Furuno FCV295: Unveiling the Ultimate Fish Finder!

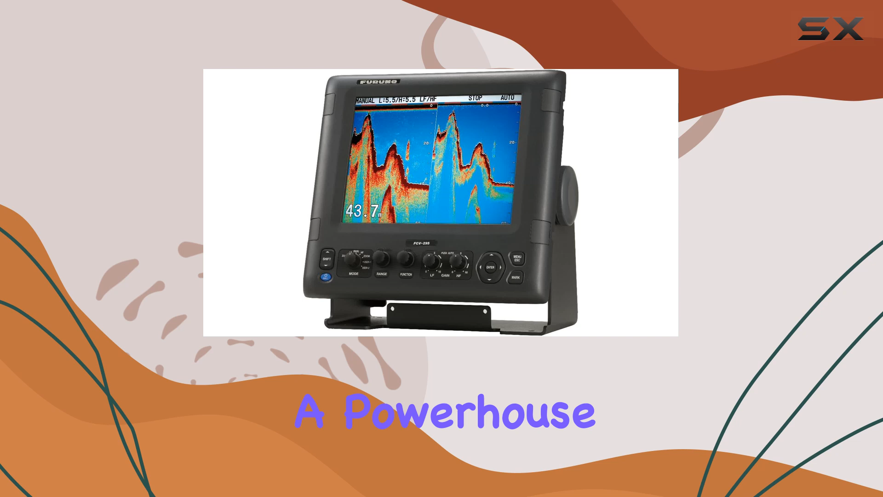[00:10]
a powerhouse fish finder designed to revolutionize your angling experience. With its 10.4-inch color LCD display, every underwater detail comes to life, offering unparalleled clarity and precision. Whether you're a seasoned angler or just starting out, this device's 1, 2, or 3-kilowatt transmitter, though transducer dependent, ensures you'll never miss a catch.
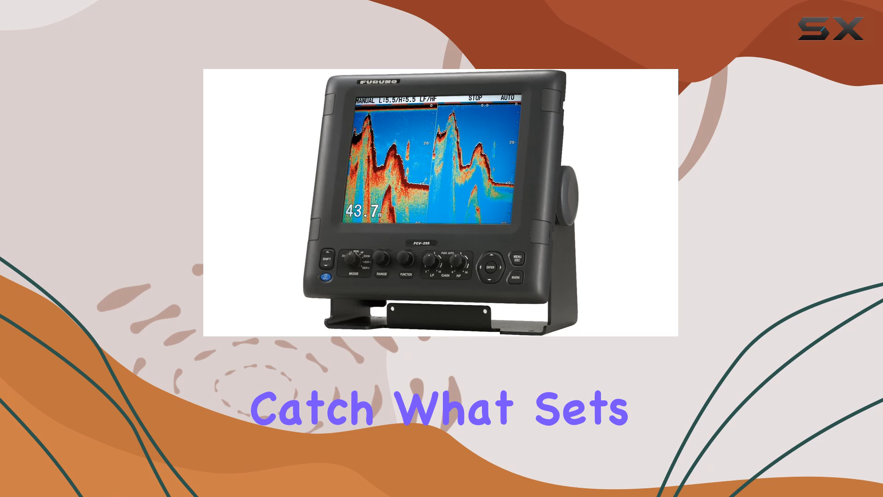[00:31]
What sets the FCV295 apart is its versatility. Sporting two selectable 28 to 200 kHz outputs, it adapts to various fishing environments with ease. Need to zoom in on a specific area or lock onto the bottom? No problem. With features like zoom, bottom lock, and A-scope, you're equipped to navigate any underwater terrain.
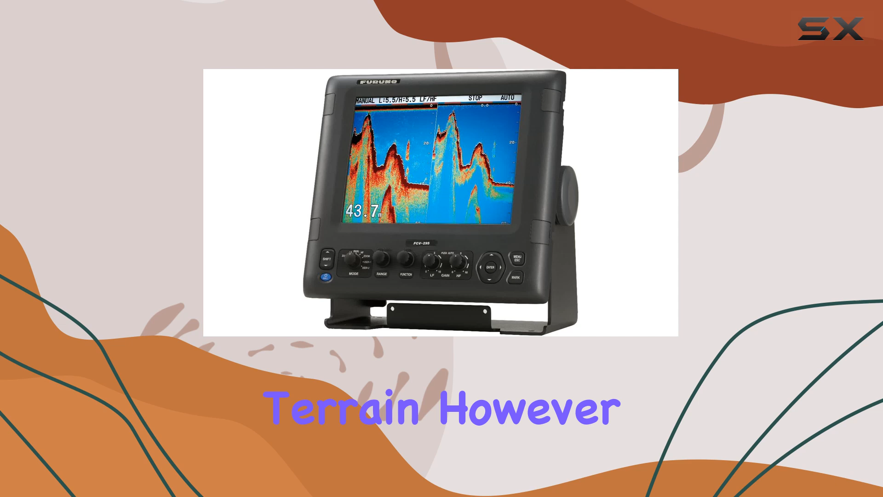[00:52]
However, it's worth noting that the transducer is sold separately, which could be a downside for some users.